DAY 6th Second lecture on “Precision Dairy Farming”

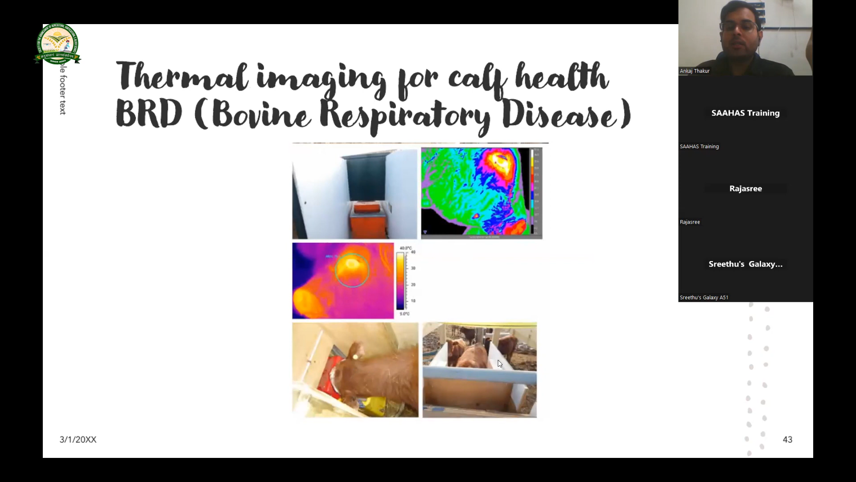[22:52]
of the cow so in the thermograph you can see this is thermograph is installed in this barrier and thermography image of this uh respiration uh respiratory system is taken and we can see red area so this one i can identify earlier respiratory disease in this animal so